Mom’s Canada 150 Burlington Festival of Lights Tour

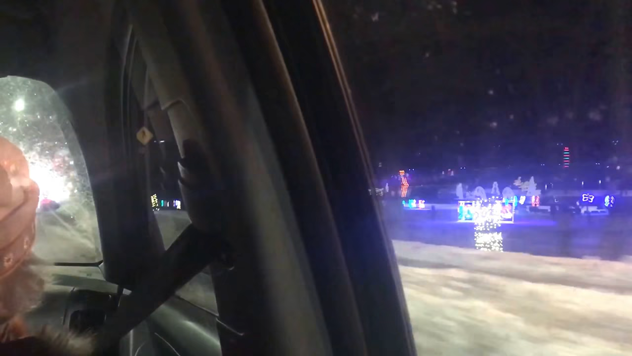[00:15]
They do a really good job of it, Mom. Yeah, look at it. They're beautiful.
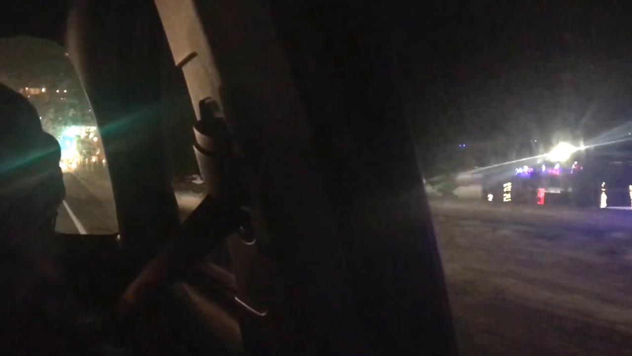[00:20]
Yeah. Oh, look. Look at up here. Look at the trees. Wow. Look at this.
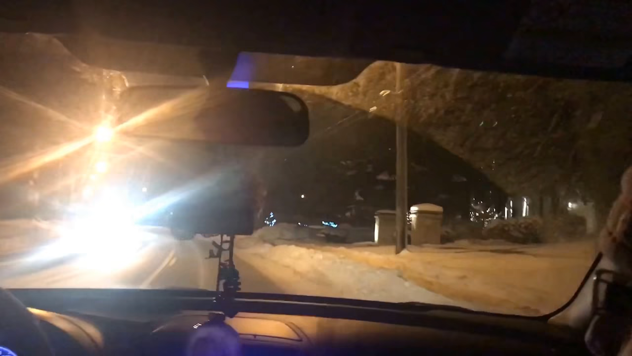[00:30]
Oh, look at these ones. Oh, my God. What do you think of the red one, Mom? One red tree. Oh, pretty there? Yeah. They're beautiful.
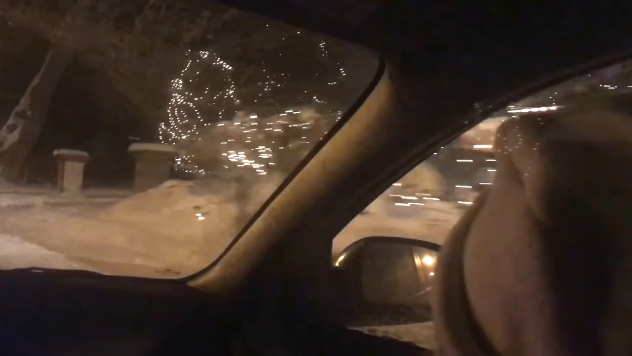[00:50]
Oh, but that one's cute. Nothing. Nothing. Nothing.
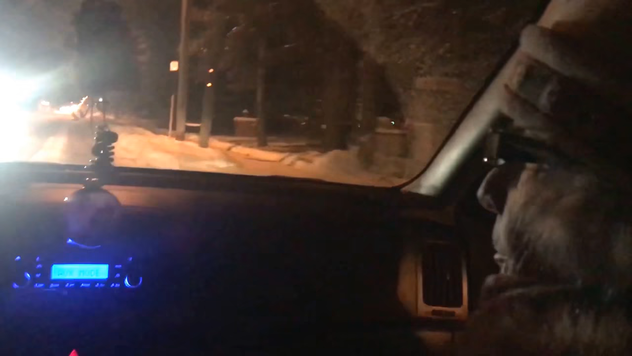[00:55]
Just nothing at all. Uh-oh. Look at that.
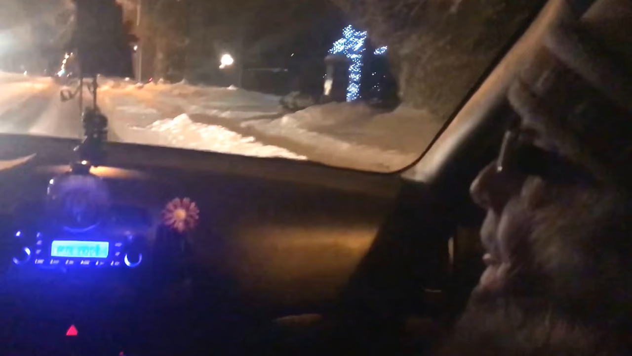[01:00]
Pretty nice. Yeah. Oh, look at all those lights up there. Green, red. I guess it looks like people. Some people get out and they just go and look at it. Yeah. Look at it. There's Santa. Where? Look up there on the window.